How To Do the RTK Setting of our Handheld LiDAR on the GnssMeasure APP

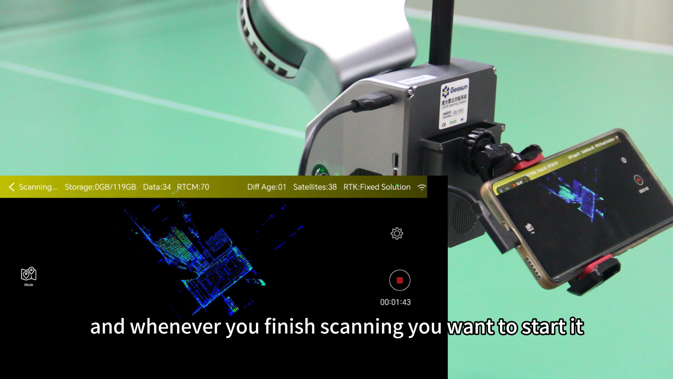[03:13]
Whenever you finish the scanning, you want to stop it, just click this stop button and then hold it and then it's stopped.